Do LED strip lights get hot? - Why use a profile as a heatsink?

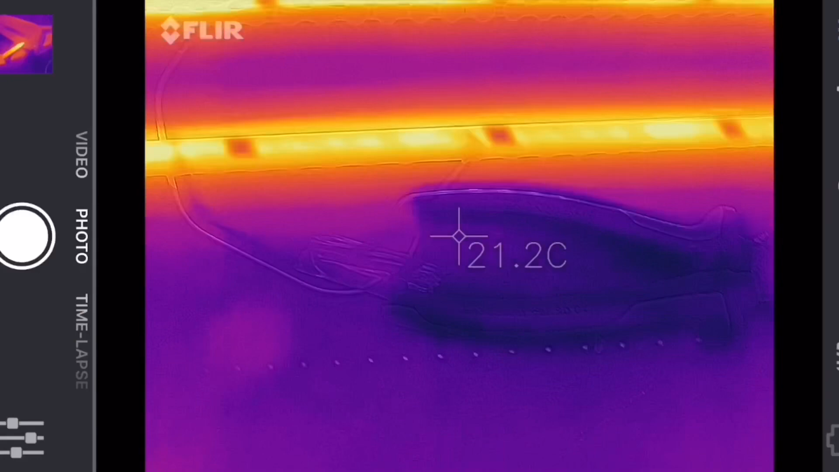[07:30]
On screen: spot 21.2°C
the LED tips and see the one in the extrusion sitting about 41 42 degrees and then across to the one that's stuck to the bench and yeah about 47
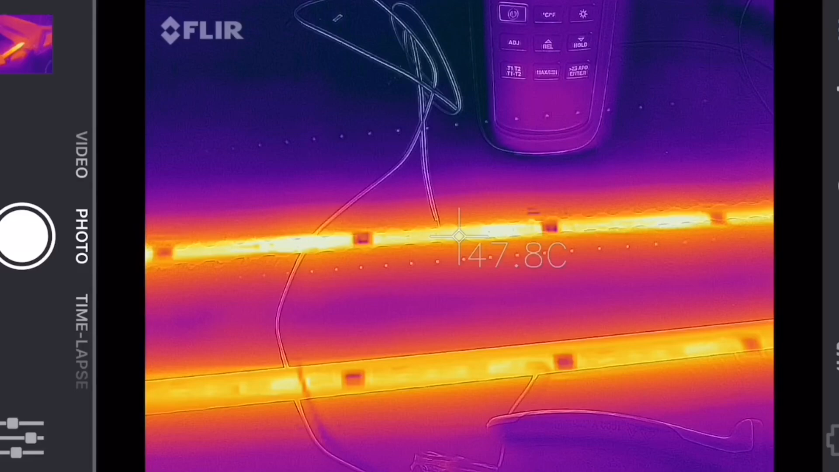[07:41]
On screen: spot 47.8°C
48 degrees you can see pretty close to what we measured with the with the with the temperature meter and that was really quick you've picked that up and you
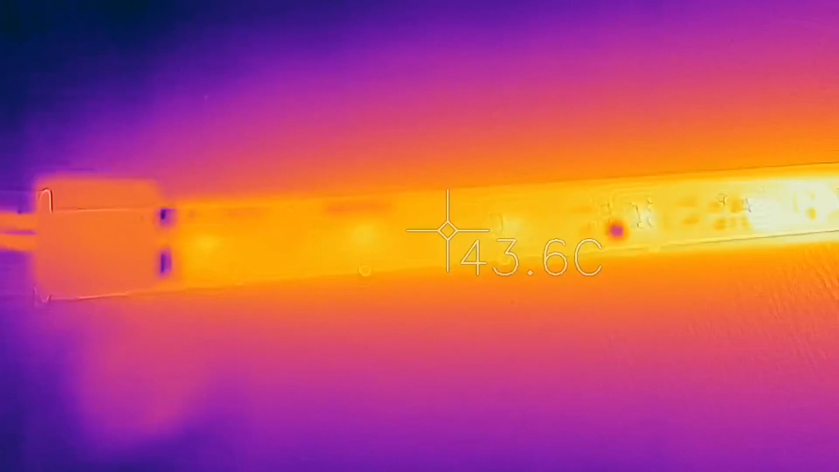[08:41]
On screen: spot 43.6°C
degrees okay move to the middle of the tape where you've created your rather nice air gap
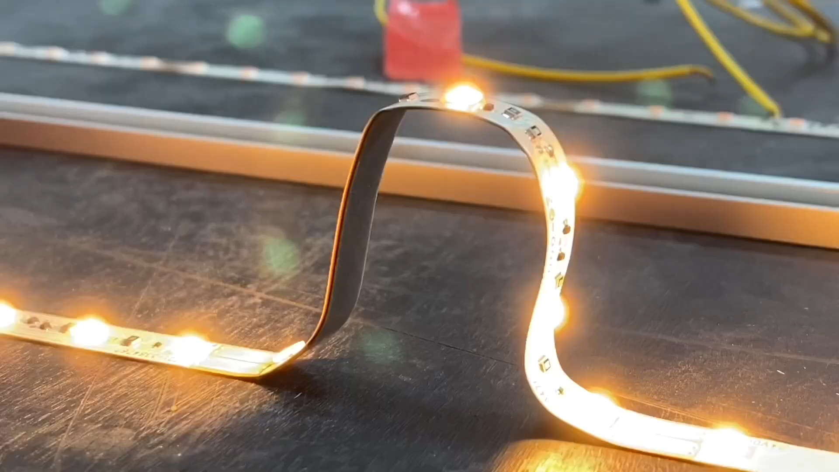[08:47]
I'd say ours is probably more elegant than the ones you've described but you'll see again there's a considerable rise in temperature backups
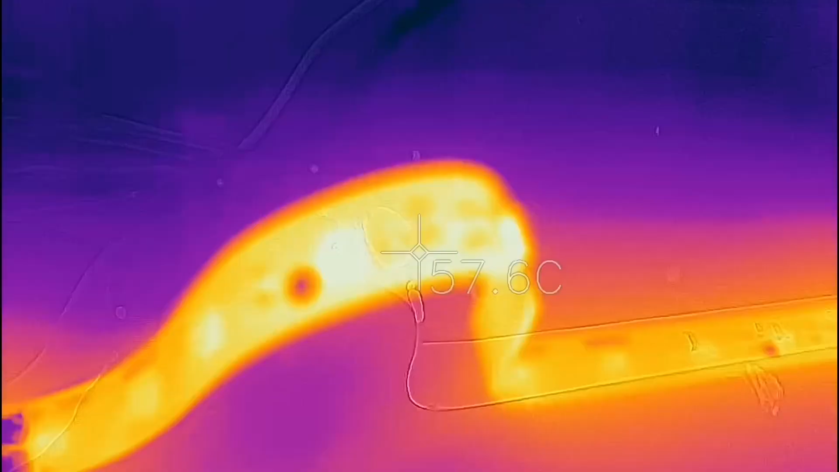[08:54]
On screen: spot 57.6°C
or 57 degrees which was our free air temperature
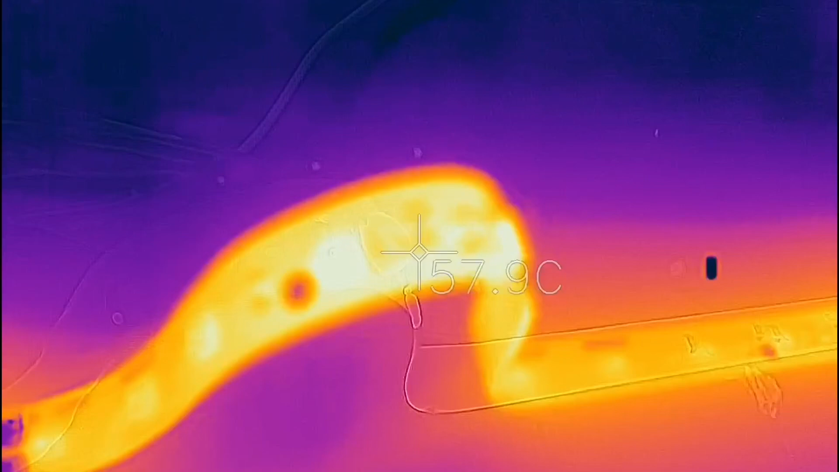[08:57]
On screen: spot 57.9°C
we started with so what that means you'll often see where those horrendously created corners you mentioned